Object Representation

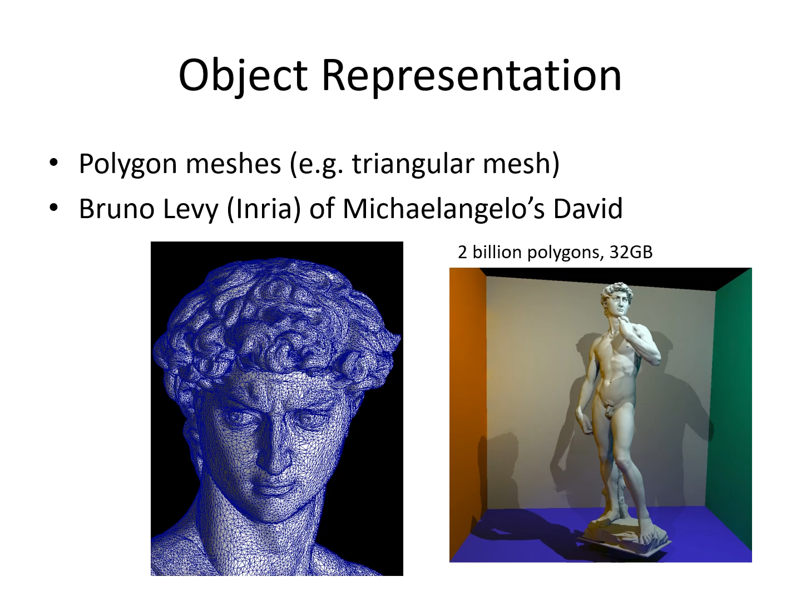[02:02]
It has 2 billion polygons and takes 32 gigabytes of storage. Even now, it is difficult to fit the full model into memory for rendering, and graphic cards still do not have enough memory for this whole mesh. The advantages for triangular meshes are that we can use the ray triangle intersection tests for rendering the mesh using ray tracing to generate high quality images.